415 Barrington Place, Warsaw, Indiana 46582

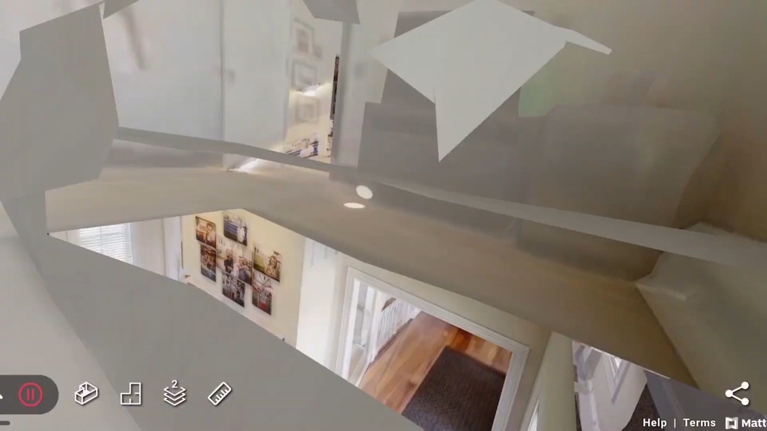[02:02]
When you walk inside the vaulted foyer,
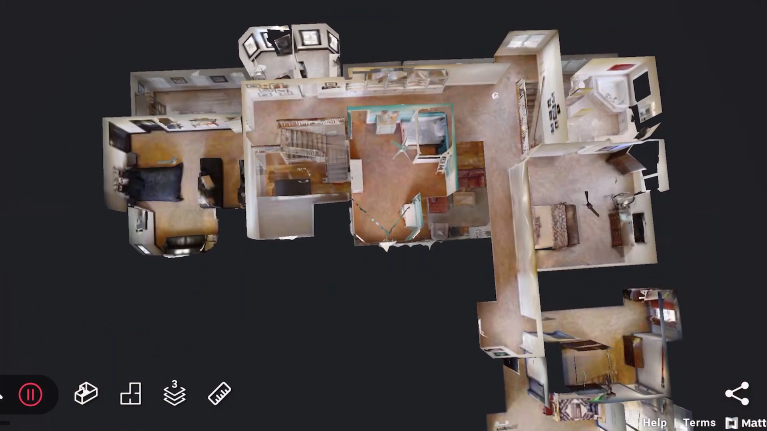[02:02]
you'll see lovely wood flooring and a bright and clean interior with lots of unique touches giving this home a wow effect.